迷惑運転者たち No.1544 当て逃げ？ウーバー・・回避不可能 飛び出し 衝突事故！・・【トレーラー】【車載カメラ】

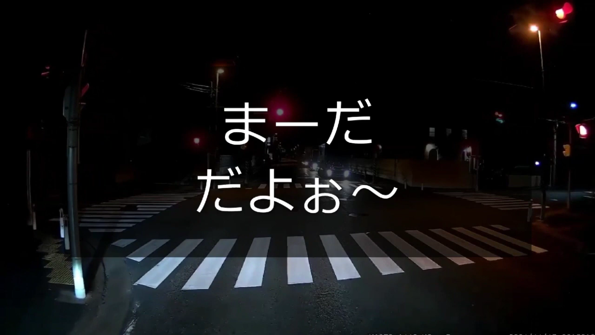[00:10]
まだよ、まだよ、まだよ、まだよ、まだ、まだ。あ、ちょっと。あ、ちょっと待ってね。もういいよ、行ってもいいよ。中立たないでね。